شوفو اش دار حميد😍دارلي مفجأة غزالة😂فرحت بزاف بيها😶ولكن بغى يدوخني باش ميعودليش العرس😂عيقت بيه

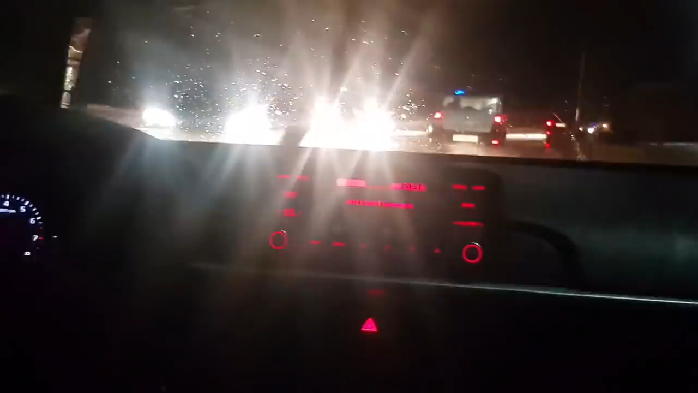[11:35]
المهم شوفوا البنات هنايا راه حنا طالعين عند باين حميد، والشتا تبارك الله الشتا تبارك الله غزاله، واحد الجو غزال. شكون اللي كيعجبو يخرج في هذا الجو في الطوموبيل ويتسارى ويدير الموسيقى؟
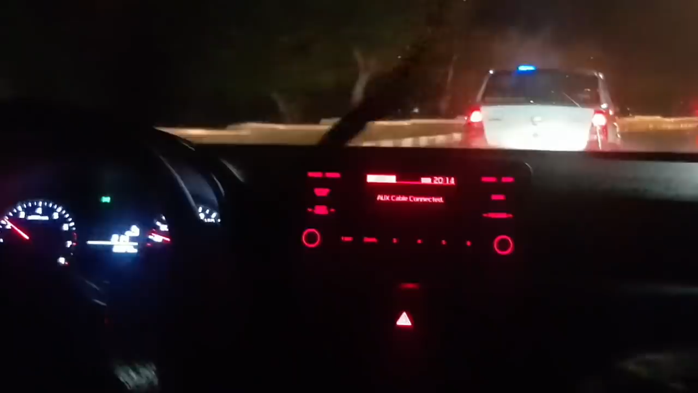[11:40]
انا اختي انا غزاله ديالي. طلعنا صراحه كانت الشتا الشتا الشتا الشتا الشتا الشتا كيف ما تشوفوا.